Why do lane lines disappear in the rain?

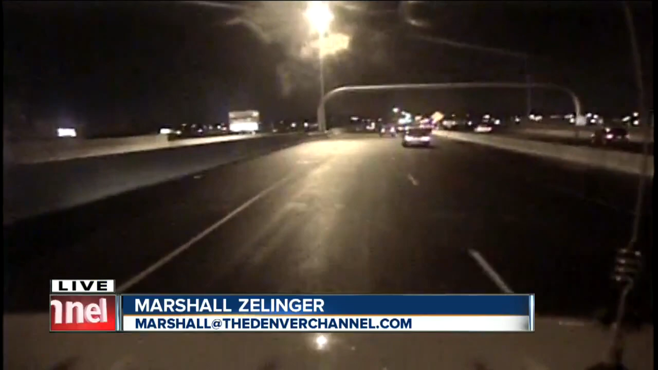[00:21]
As you're looking westbound on 6th Avenue, when it's covered by steady water or even right now in this construction zone, you can see these lines, but coming up a little bit, we found out that even the best material,
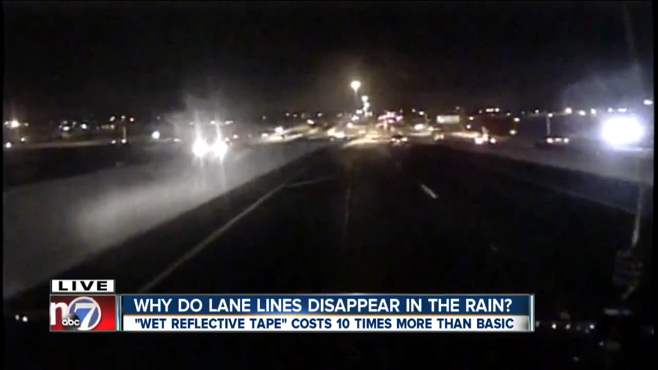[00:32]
you can't even see when there's just a bit of water on the road. If you can see the stripes on the road, I could have used your help during the rain tonight.